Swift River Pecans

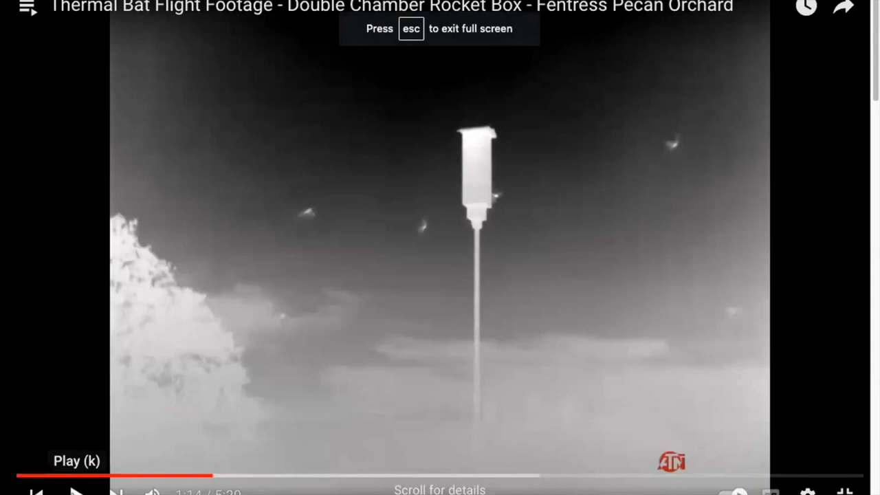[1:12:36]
Okay. So welcome back zoomers. This is a, this is a rocket box.
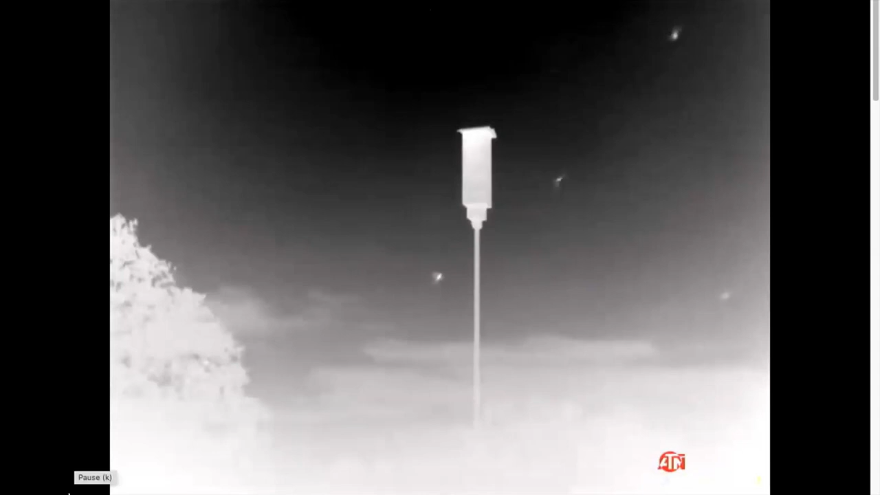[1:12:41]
This is in the morning, right at daylight and the bats are returning. So you'll, hopefully we'll see some emergence later on, but this is what it looks like when they come back, which is more exciting than at night.
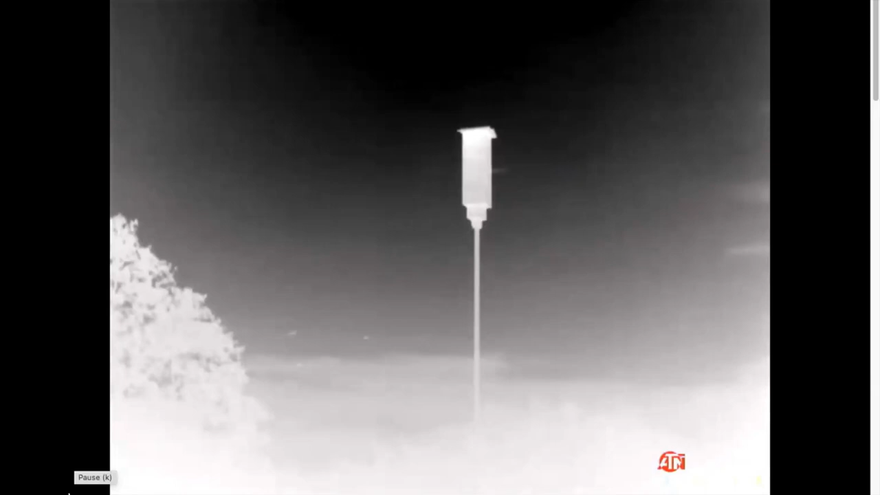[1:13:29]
We don't know. I call, I call that a touch and go. And I don't know. I asked Merlin about that. It, it, it could be that somebody is in the way because they're going in a three quarter inch slot. They like to be in a three quarter inch slot. So it could be that there's somebody in the way. It could be that, I don't know, they didn't get a grip. It could be they're delivering a bug to a baby. It, you know, oh yeah.
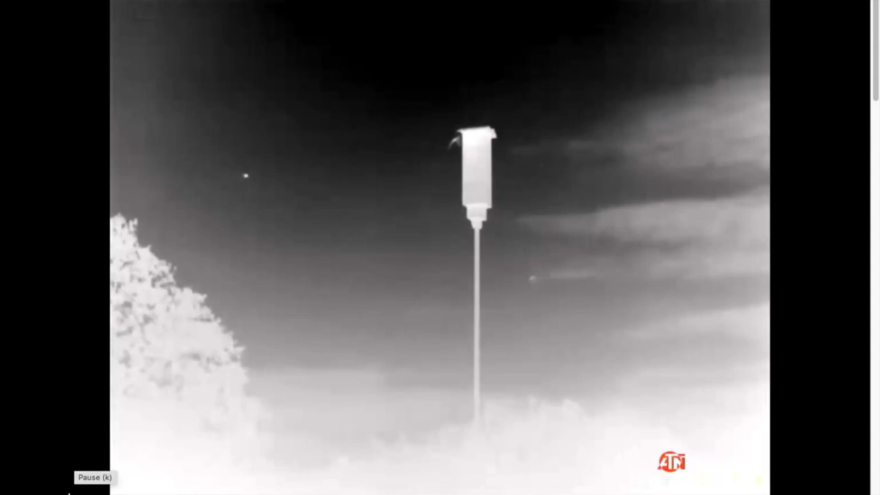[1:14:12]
Yeah. I'll show you that one we watched a while ago where the top of that box was glowing with heat. We think that's because it's full of babies. Because, because the bad house had all night to cool down. So it should be cold. But you get there at six o'clock in the morning, put that thermal camera on it and the top of the box is hot. That means there's something in there hot. And that means bats. So we think, we think it's full of babies at that time. Yeah. Evening bats are semi migratory and don't get me going too much on that expertise because I'm not that much of an expert.
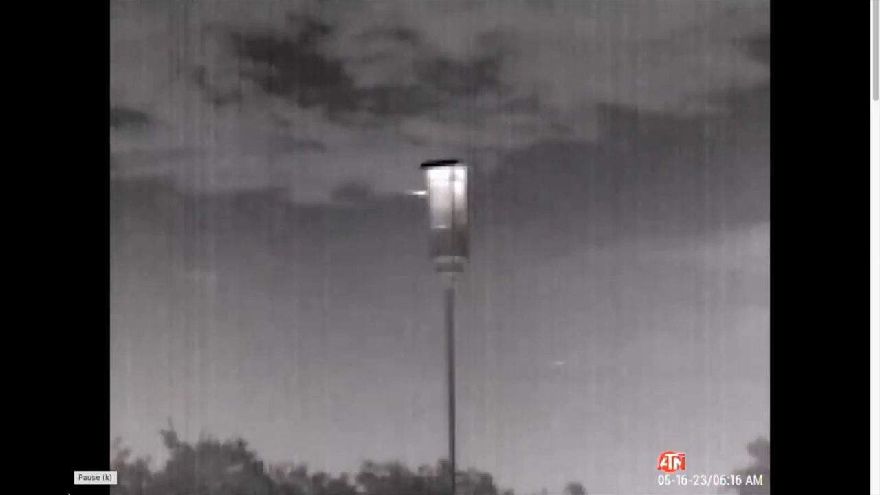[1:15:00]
which means they didn't come out, which means they were babies. So they kept the top of the box. See this line right here? That's a vent. That's a three quarter inch slot so that heat can come out.